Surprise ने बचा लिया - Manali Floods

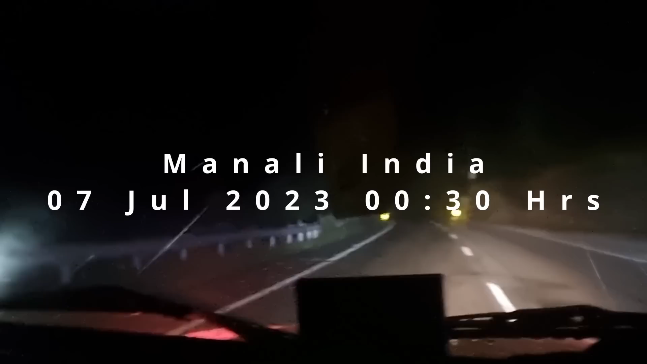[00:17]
सो गाइस ये देखो यार, बारिश हो गई है। अभी मैं मनाली से निकला हूँ।
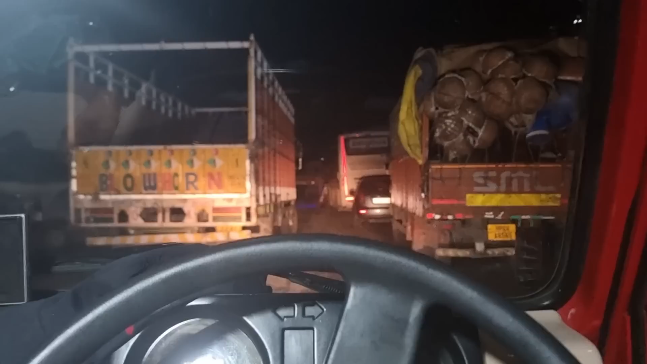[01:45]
एक बार चेक करते हैं भाई, यहाँ लगा के साइड में काफ़ी सारे भाई लोग खड़े हैं।
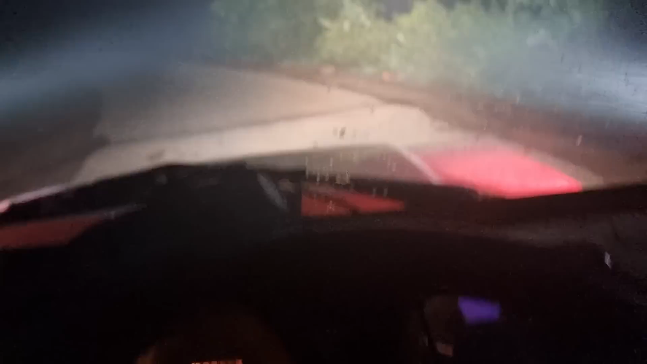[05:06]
कैसी रोड आ गई है, पता नहीं किस जंगल के बीच में होगा इस समय।